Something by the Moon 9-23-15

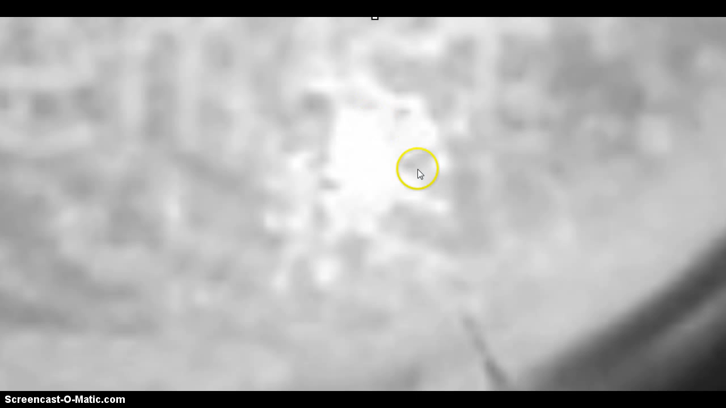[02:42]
with it setting on the right and on the other camera I think that's pretty much the
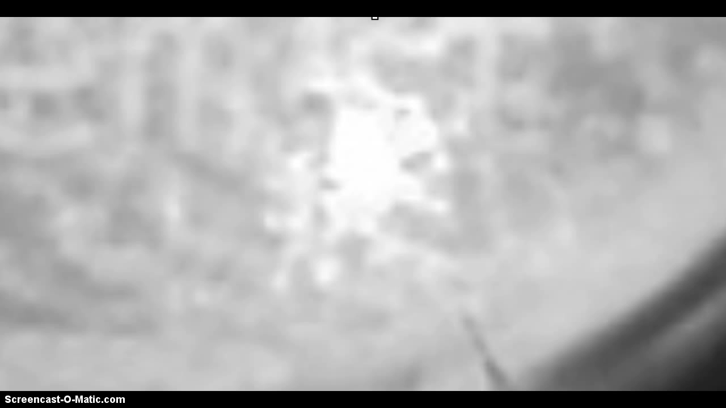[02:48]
same view one's just a lot larger than the other one and this is the 2300
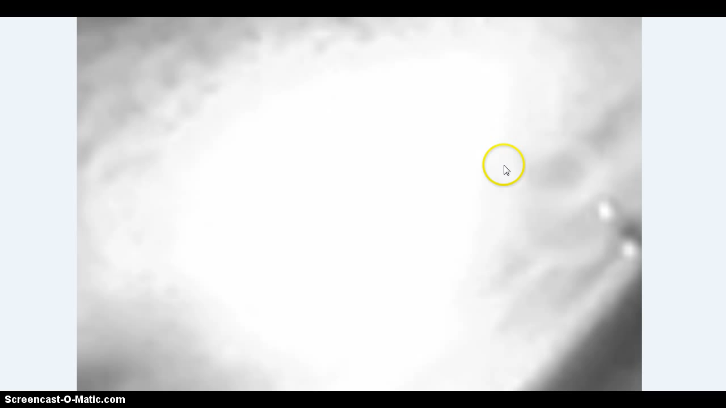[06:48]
from the first original overhead the large overhead camera and here's two bright objects here
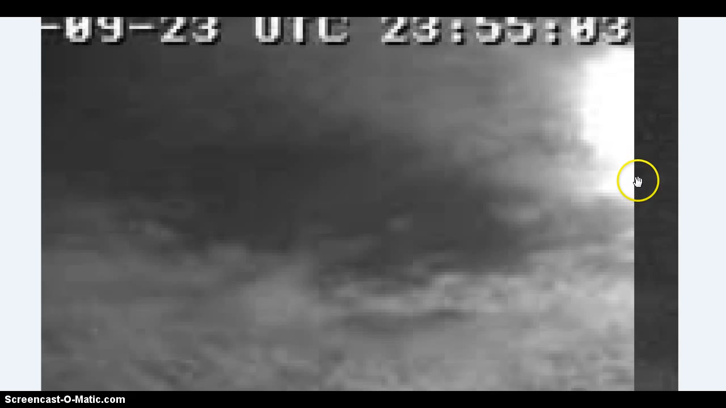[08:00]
now this is 2400 from the the blue overhead camera